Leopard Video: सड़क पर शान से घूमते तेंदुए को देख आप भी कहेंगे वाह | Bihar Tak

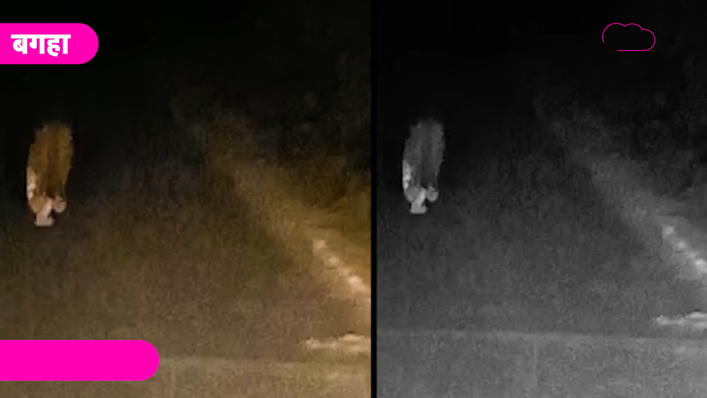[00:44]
वालमिकी नगर की तरफ जा रहे थे इस दोरान बीच तरडक पर एक तेंदुआ घुमते हुए दिखाई दिया हाला कि तेंदुआ को देखकर कुछ लोग सहम गये जबकि कुछ लोगों ने उसका वीडियो